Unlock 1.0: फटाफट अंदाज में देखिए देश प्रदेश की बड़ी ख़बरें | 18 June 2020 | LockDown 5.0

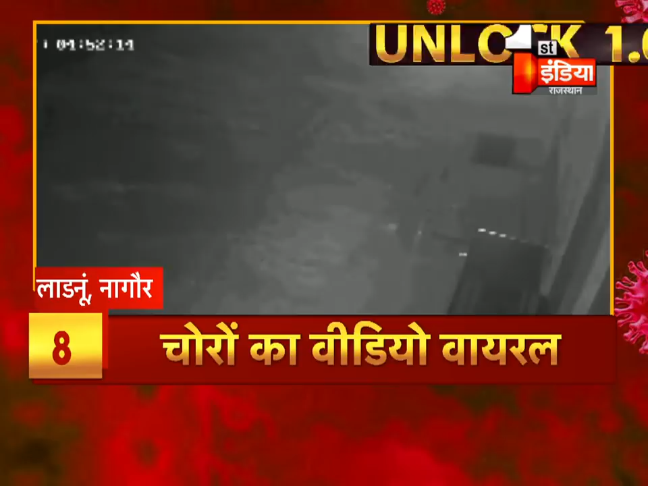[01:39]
लानू पुलिस ने एक सिस्टीवी का वीडियो सोशल मीडिया पर वाइरल किया है इस वीडियो में चोर नजर आ रहे हैं पुलिस ने इस वीडियो के जरीए चोरों को पकरने के लिए आम जनता से मदद की अपील की